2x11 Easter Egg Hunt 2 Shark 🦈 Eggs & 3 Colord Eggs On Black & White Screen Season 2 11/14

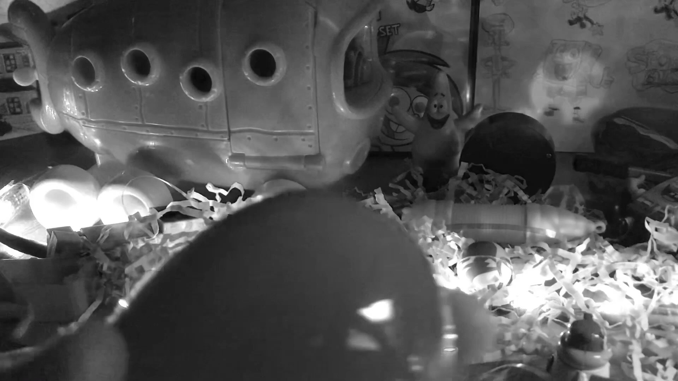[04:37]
See what's inside of here for this last one.
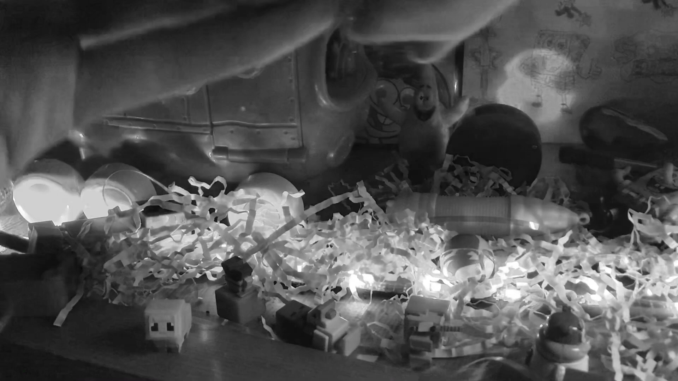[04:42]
And chocolate Easter Bunny coins, I believe, right here. Yep, it is. Chocolate Easter Bunny coins. If you're a big fan of chocolate coins, then I believe you. All right, so there we go.